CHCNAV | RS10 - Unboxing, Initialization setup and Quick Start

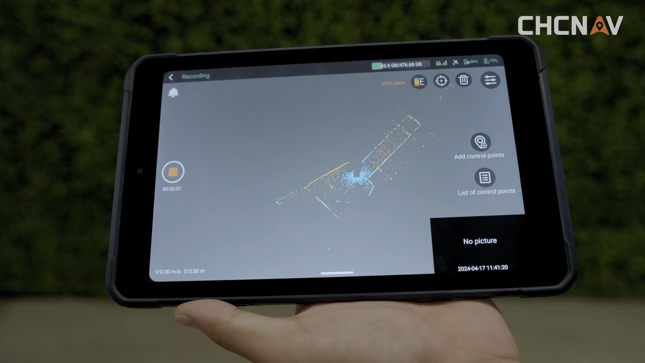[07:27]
If you want to aim my things with a lot of features, like tall buildings or uneven rocks, watch out for the things that could block these features. Then, it's time to add control points.
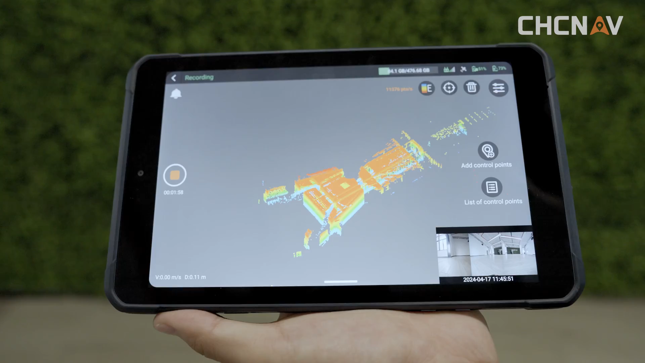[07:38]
Point the metatip of the device's handle on the range port at the control point you want to collect.
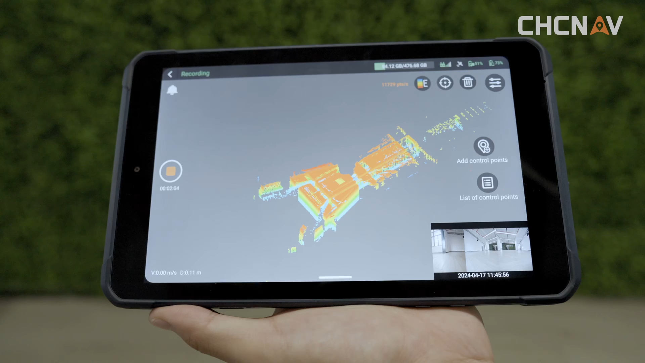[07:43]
On smart go, hit add control point. Choose your operation mode and type in the control point name and confirm.
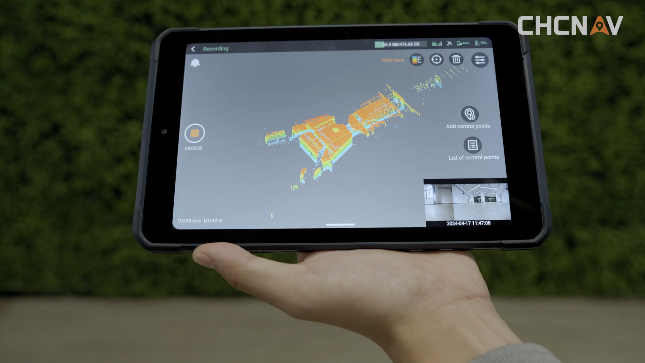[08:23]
Wait a few seconds and it will close out without hanging around.
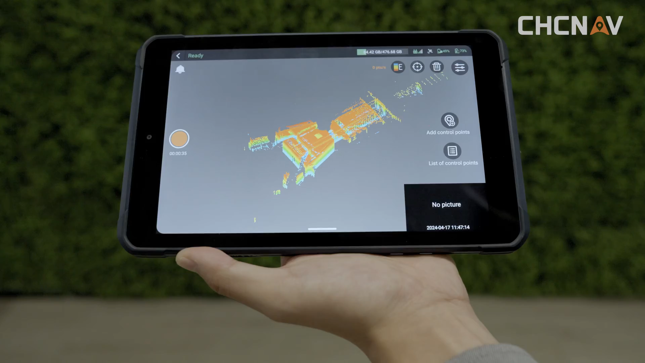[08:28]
The RS10 unit can hold only one battery at a time.